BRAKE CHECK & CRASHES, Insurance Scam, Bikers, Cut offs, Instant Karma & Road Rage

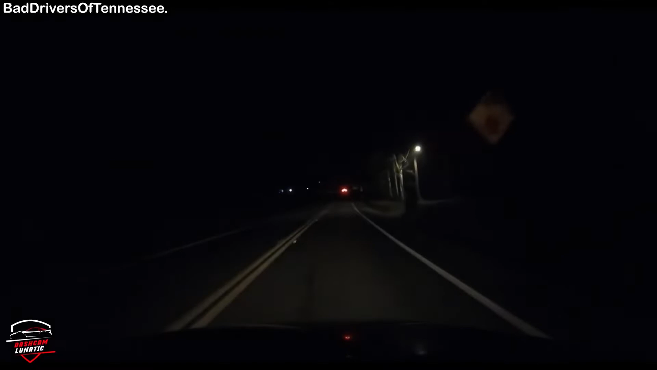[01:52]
哇,你真係,你嗰個中間過,我知道,我睇到啦,我想我唔快啦,我有過咗啦。哎呀。你把地面呢,啲人兩個。好下西你中間過啊。 I'm actually going to follow this cop car up here. Oh man, that car just ran a stop sign. Why is he sitting in the middle of the road?